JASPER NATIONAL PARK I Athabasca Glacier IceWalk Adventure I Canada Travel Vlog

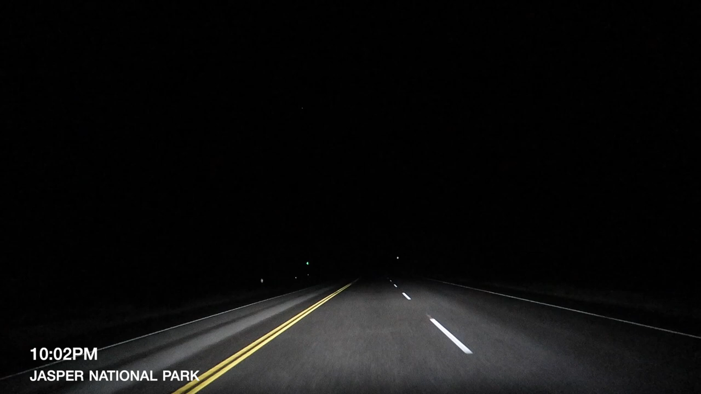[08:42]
It's so dark. We just left Jasper National Park. No lights on the streets. It's just very, very, very dark. Yeah, no cars, nobody. It's like darkness. Feels like the end of the world. And outside it's 5 degrees. It's just freezing cold. So we're trying to get to the hotel and we have another hour.